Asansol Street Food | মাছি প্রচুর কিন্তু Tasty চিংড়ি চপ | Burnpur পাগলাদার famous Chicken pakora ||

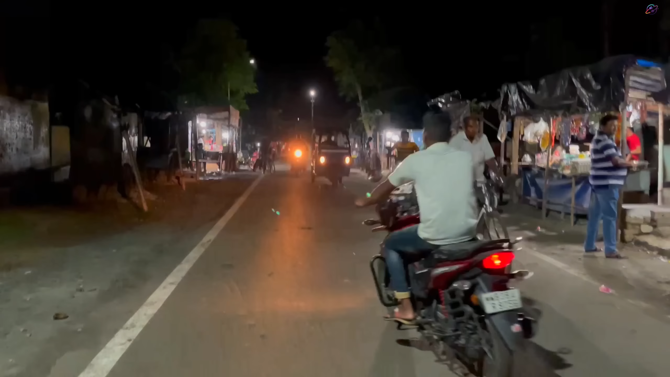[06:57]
চারিদিকে দেখতে পাচ্ছি বেশ কয়েকটা দোকান বসেছে, খাবারের দোকান, রাস্তার দুই পাশ ঘুরে লাগাতার।